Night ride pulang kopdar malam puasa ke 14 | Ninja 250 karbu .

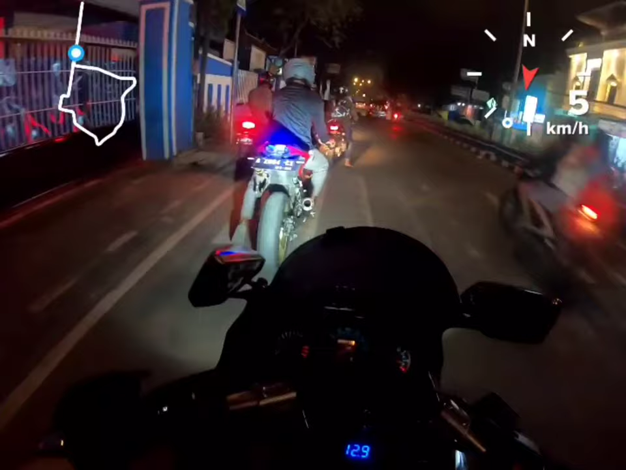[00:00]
Assalamualaikum warahmatullahi wabarakatuh. Baru pulang kopdar, kita naik grade dulu keliling kota Rangkas Bitung.
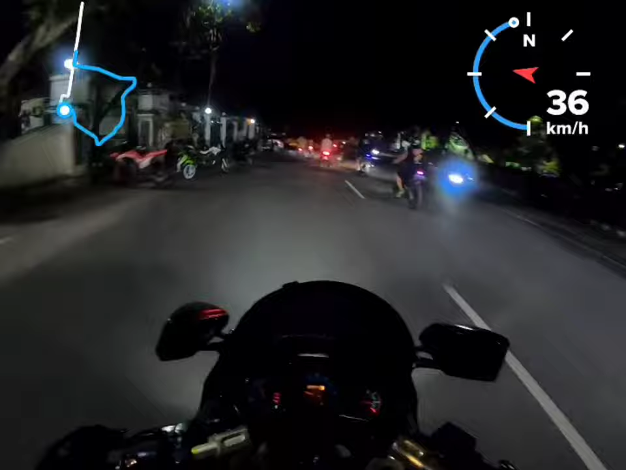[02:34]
Seru juga, dan jalan yang kali ini nggak terlalu macet, jadi enak nih.
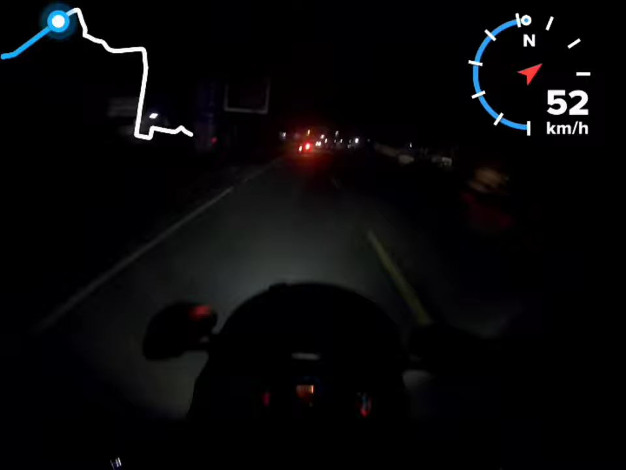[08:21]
angin masuk gak, suara angin. Lampu merah lagi, kita ketemu